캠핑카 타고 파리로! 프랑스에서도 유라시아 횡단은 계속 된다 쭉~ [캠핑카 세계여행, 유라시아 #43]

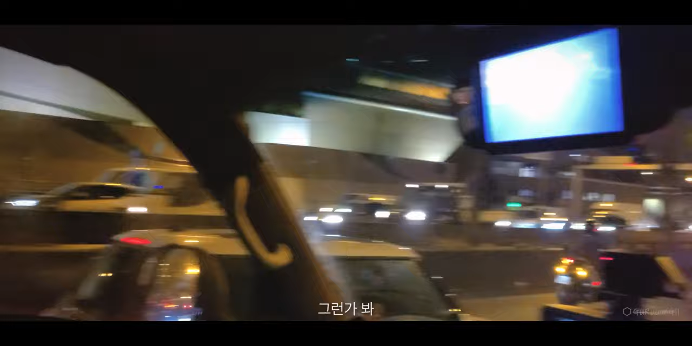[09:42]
여기 동부간선도로 성수대교 쪽으로 가다가 오른쪽 한남동 빠지는 길. 나 혼자 놀고 있는 거야. 저 에펠탑이네.
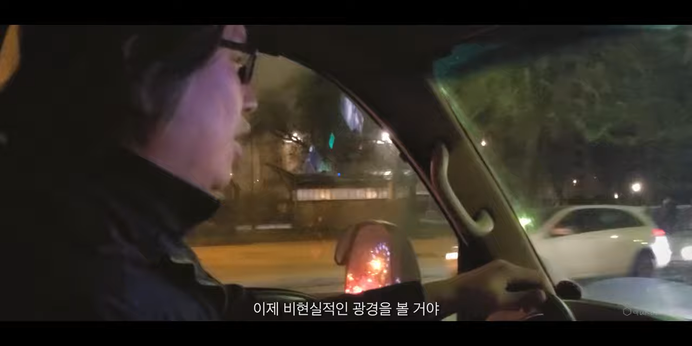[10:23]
이제 비현실적인 광경을 볼 거야. 네. 카메라에 당길지 모르겠어. 저 앞을 봐.
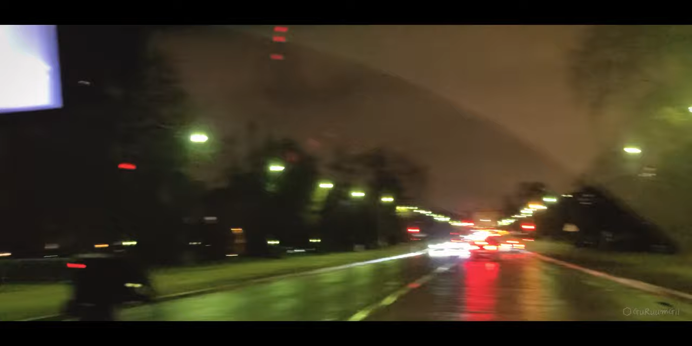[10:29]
짜잔. 여기는 개선문. 와, 개선문이 보입니다. 믿을 수가 없군요.
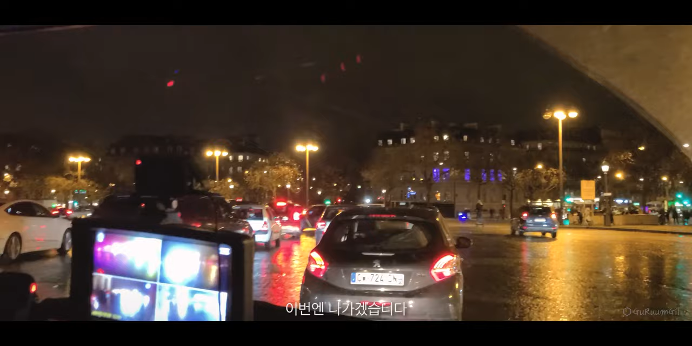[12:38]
이번엔 나가겠습니다. 알겠습니다. 성공하기를. 이거 약간 우리나라 80년대인데 그때 운전을 안 해봤지만 뒤에 엉켜있네. 근데 나름의 질서가 있을 거예요. 여기도 하면 되지 뭐. 자, 갈 수 있을지 없을지. 성공했습니다. 역시 성공.